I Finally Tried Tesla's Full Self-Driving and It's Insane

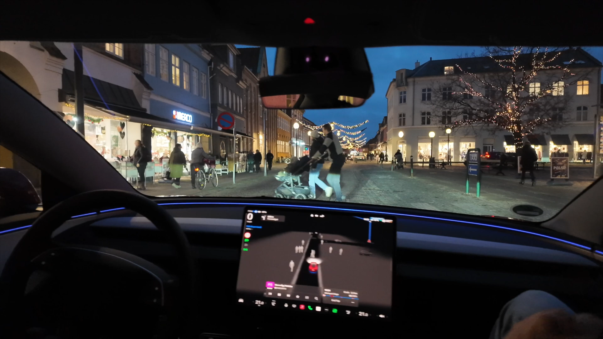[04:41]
No matter what route we pick. Did you notice that it just like hold it back for this little family? Yeah. Just standing on the side of the road? I wouldn't even have noticed. No, because it's quite dark and a lot is going on. And they were quite like far away from the road, but they stay in there and it's still holding back to us.